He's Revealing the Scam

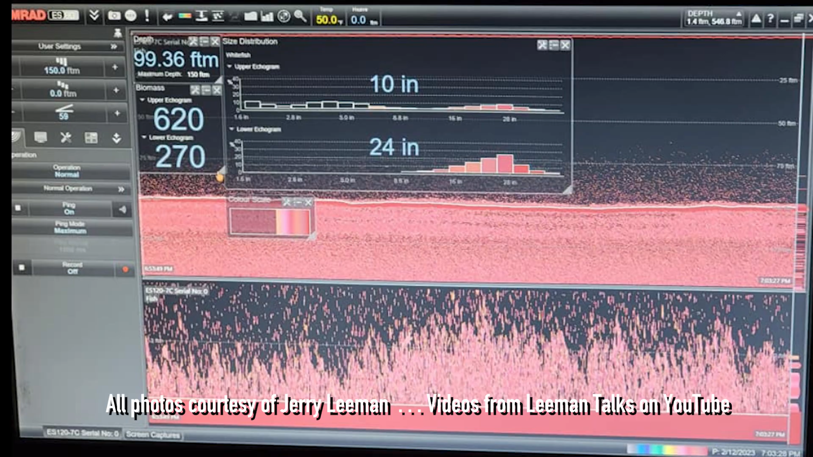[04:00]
So let's talk about haddock. Well, they're now saying that they can't find any small haddock.
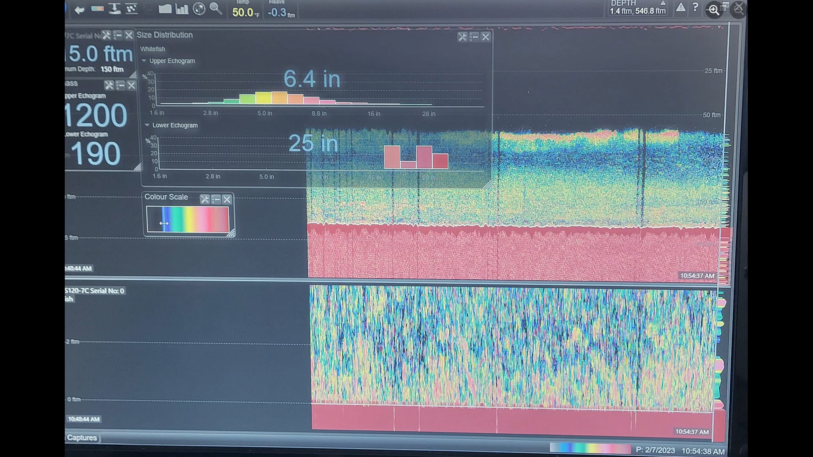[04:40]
You generally don't see the smaller run up in the water. They tend to disperse and you really can't even see them on your screen. But trust me, they're there.
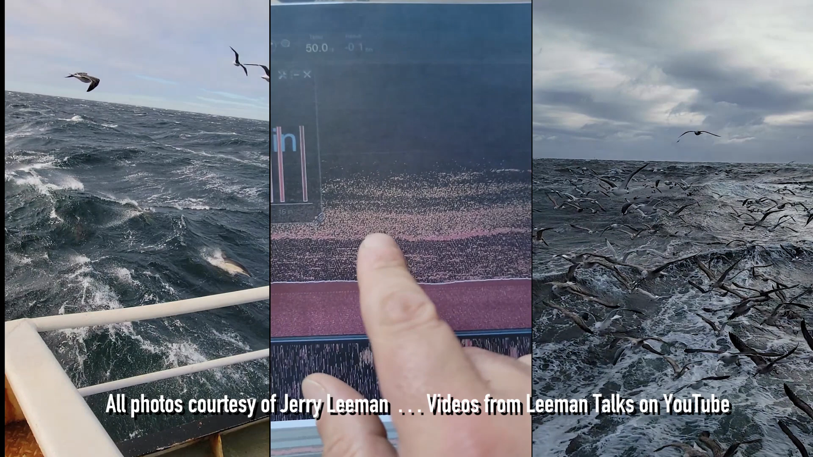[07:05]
And then there's another body of fish up in the water. This lower echogram is telling me everything in there is from 7 1⁄2 inches, 15 inches, and we got higher.
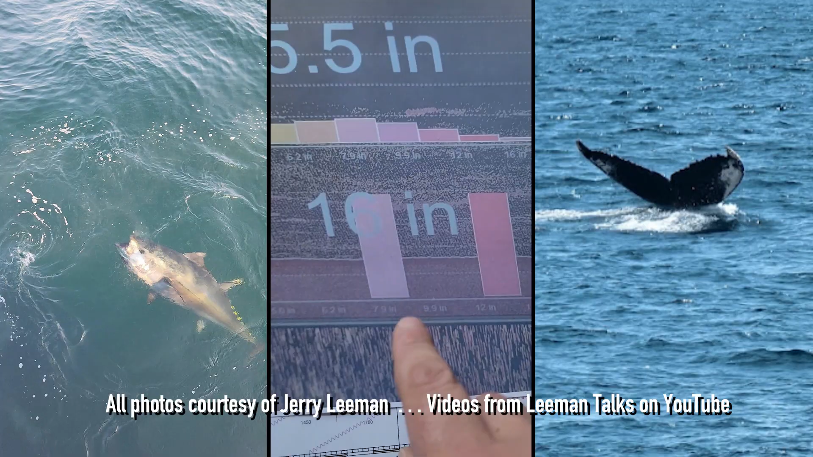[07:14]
Fish on the bottom start at 8 inches, 12 inches, and we got some bigger fish at 39 inches along the bottom.
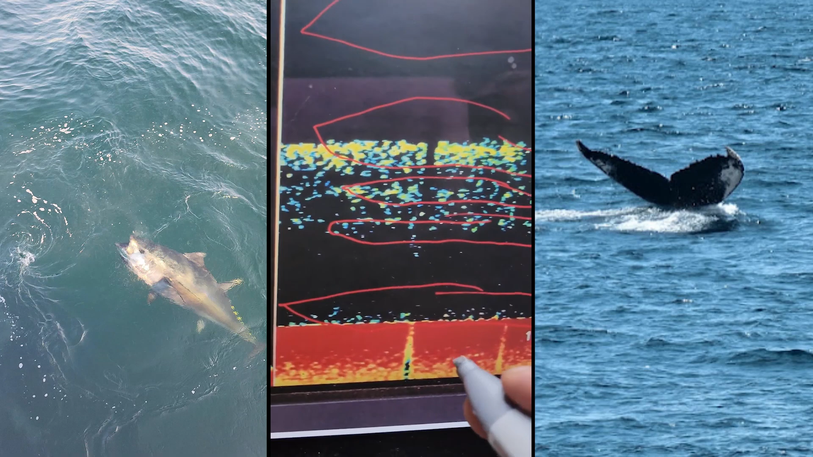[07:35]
So, this was just last month. This is the bottom of the ocean floor. Very little bit of fish on bottom, but we also see these schools. One, two, three, four.
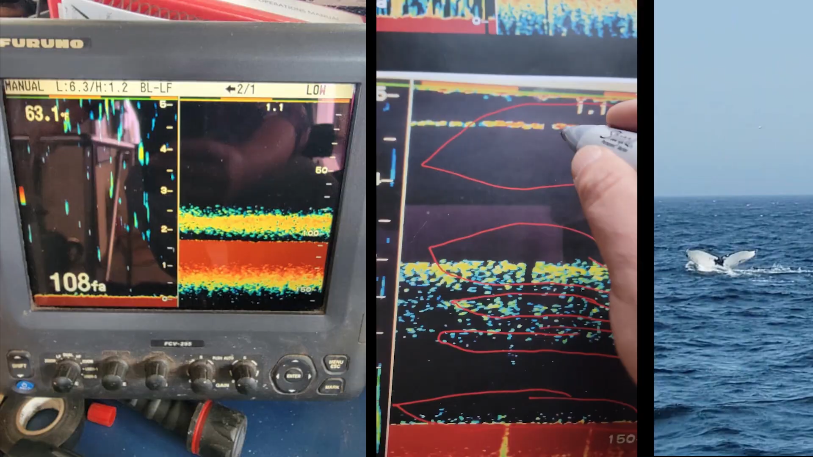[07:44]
On screen: depth 108 fa
Four lines. So that means there's four bodies of fish. They could all be different species. But, like I said, unless they touch on bottom, that bottom trawl is never going to know. Doing random models and assessments with randomness does not work. One, because in a 20-minute tow, you don't know if these fish are going to come down or not. You're relying on the assumption that they're all on bottom.